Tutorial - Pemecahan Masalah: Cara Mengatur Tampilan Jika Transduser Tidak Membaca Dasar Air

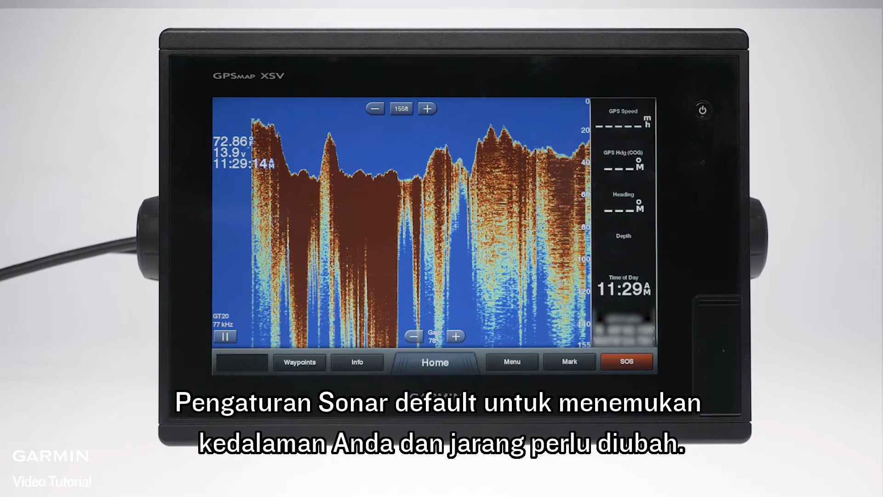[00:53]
Sonar settings are defaulted to automatically find your depth and rarely need to be changed. Manual settings are specific to your current depth range and will need to be adjusted if your location changes.
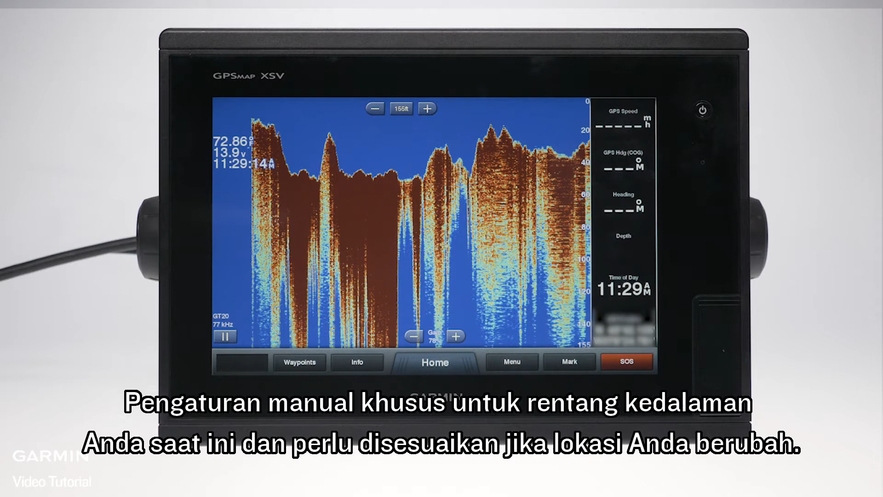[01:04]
The first setting is to adjust your range settings.
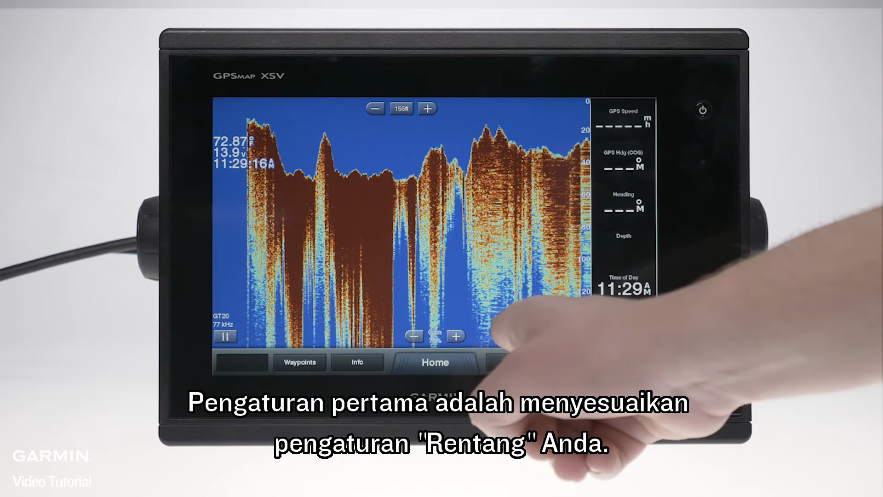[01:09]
Tap menu. Tap range settings. Here you can set the bottom level of the screen.